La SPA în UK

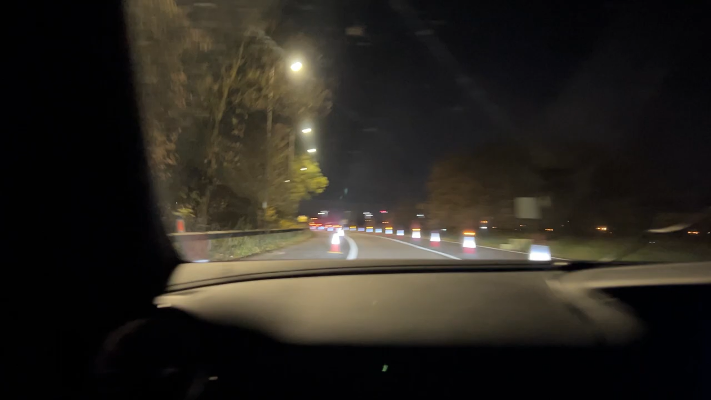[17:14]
Acasucă. Toată lumea se plânge de orașul ăsta. Nu le place. Nu le place oraș. Nu le place țara. Da, toate țara. Au străzi în reparații pe aici. Banda aia în reparații, nu? Da.
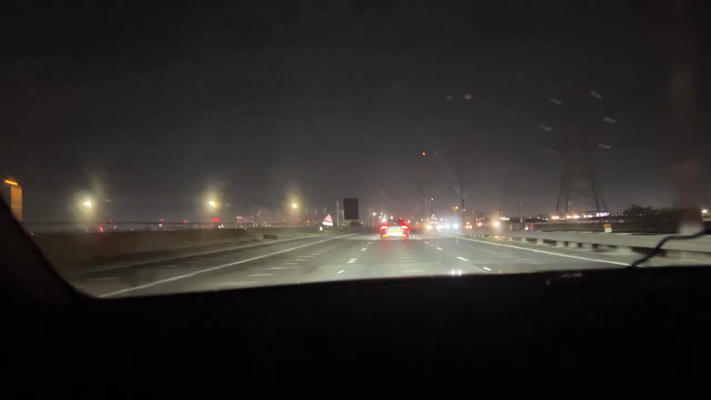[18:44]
Băi, nu știu. Trebuie câteva mii, nu mi-aș lua o panoramă. Ăsta e orașul Birmingham, nu?